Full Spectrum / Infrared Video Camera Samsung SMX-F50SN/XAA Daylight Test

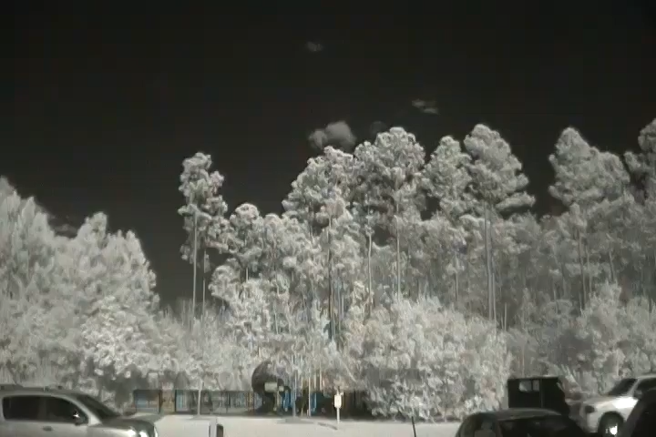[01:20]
Magically, our landscape is converted over to black skies, and all the green foliage is turned white.